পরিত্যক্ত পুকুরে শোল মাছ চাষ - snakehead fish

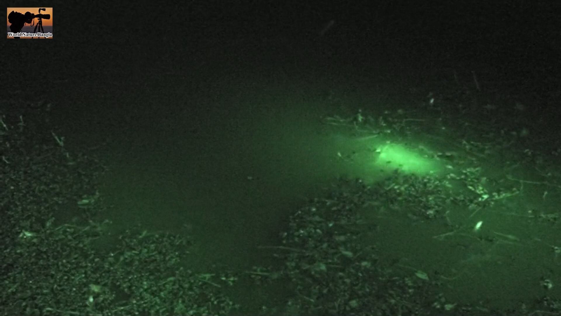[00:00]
that we have to have. The follow all. প্রত্যেকত জলাশয় শোল মাছের নিবিড় চাষ এটা সেটা প্রত্যেকত জলাশয় এখানে সারা এলাকা সমস্ত এলাকার আবর্জনা ফেলা হয় সেখানে একটা শোল মাছ একজন শোল মাছ ব্রিডিং করছে
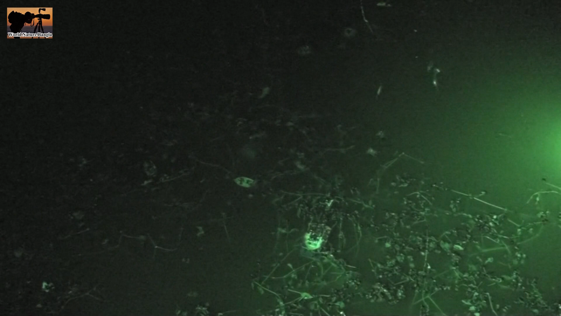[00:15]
প্রচুর বাচ্চা মাশাআল্লাহ
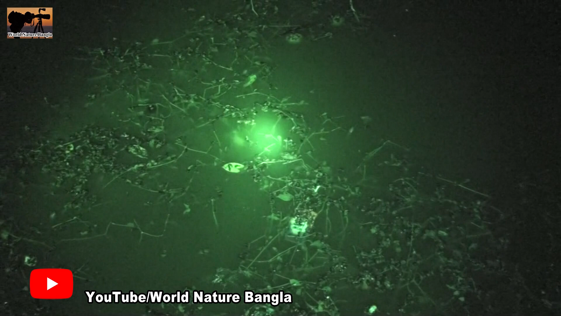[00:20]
অনেক বাচ্চা মানে আমি সোফার এবছর এত বেশি বাচ্চা এক জোড়া মাছের এখনও দেখিনি অকল্পনীয় কল্পনা করা যায় না তো আলহামদুলিল্লাহ রফিকুল ইসলাম এই খামারির নাম আল্লাহ ভালো করে রেখে সুন্দর দেখে ভালো লাগলো
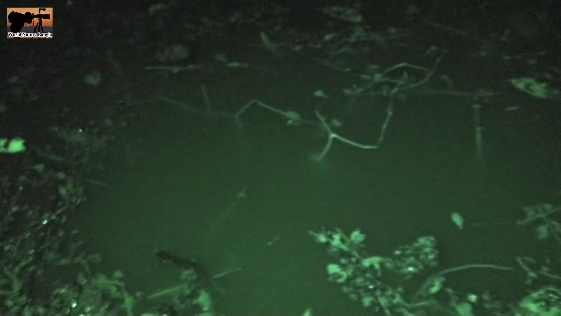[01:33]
কি বুঝতেছেন এটা আসলে কতটা মানে লাভজনক এবং মাছ চাষ শুরুর
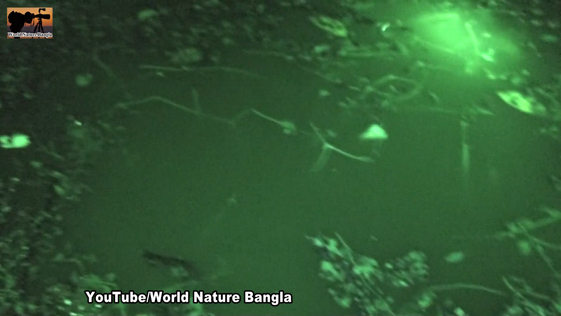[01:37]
গল্পটা একটু এবং বর্তমান অবস্থা একটু জানান এই সর্দার ভাই জাকির ভাই নাম করে একটা